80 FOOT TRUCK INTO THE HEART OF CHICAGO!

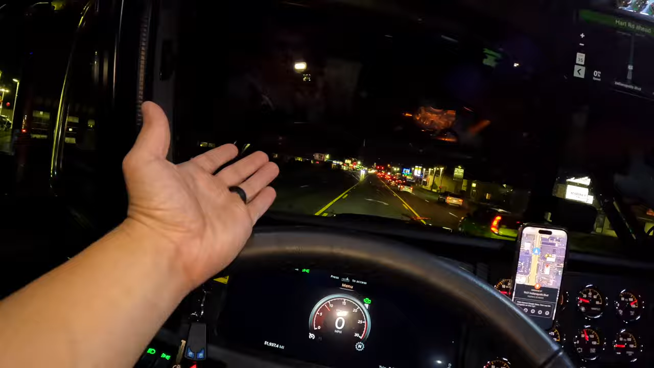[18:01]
We got cars coming on the right, cars slowly coming from the left. And this is where we gotta unload. I always unload here in the middle. They do have an entrance into the dealership, but it's super tight for 80-foot trucks, and they close the gate.
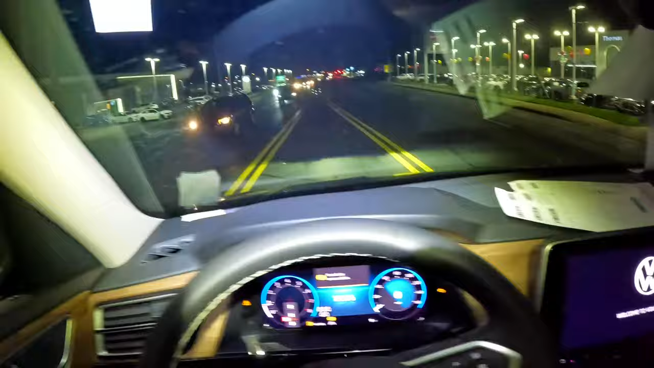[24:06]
So we gotta wait for these cars to stop coming
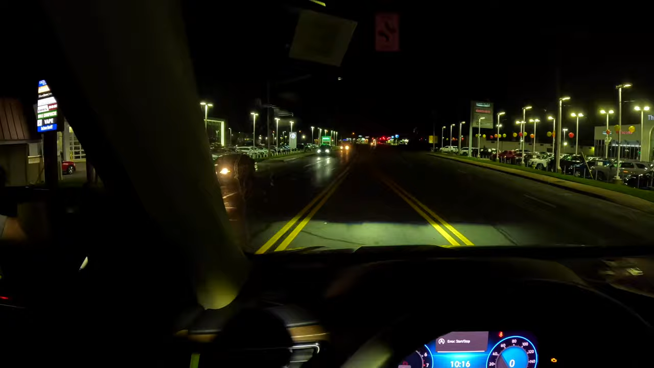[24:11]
and we can roll this one off. There we go.
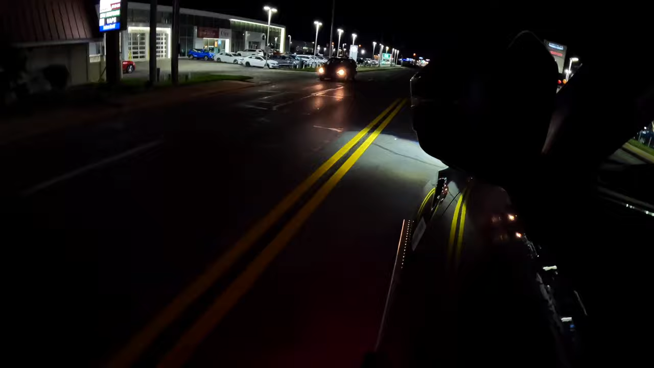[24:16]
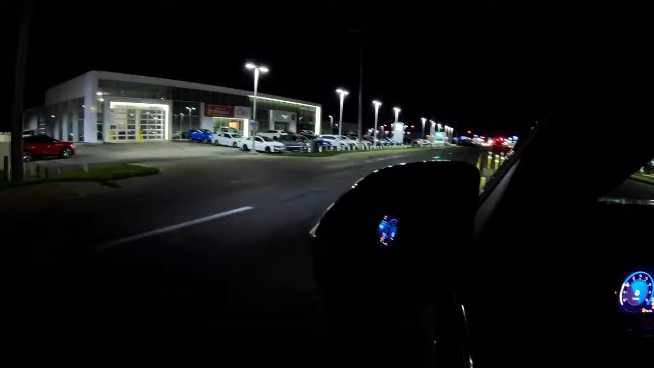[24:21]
Roll it off and we roll right into here, which they have barricaded the back,
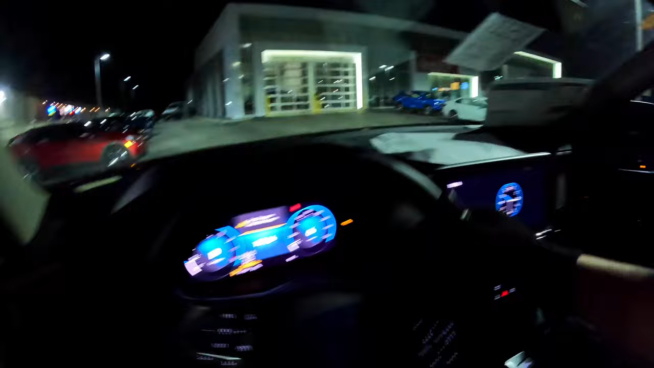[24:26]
and they've barricaded this entrance by putting 3 cars there.